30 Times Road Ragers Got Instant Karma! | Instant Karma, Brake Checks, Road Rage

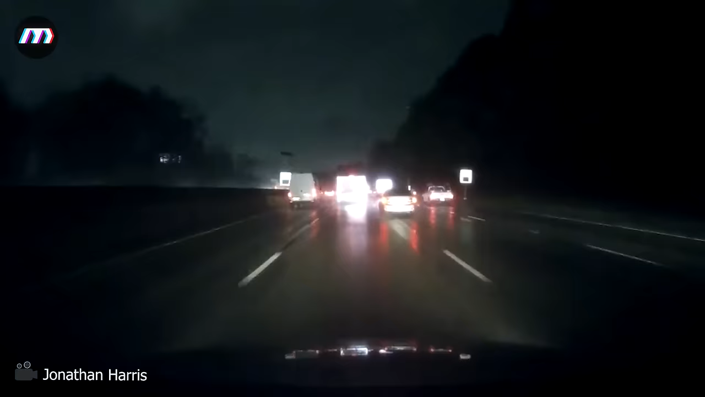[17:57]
Come on, I hear something's up. Whoa, that guy just hit. When driving in the rain, you should drive slowly and avoid sudden braking.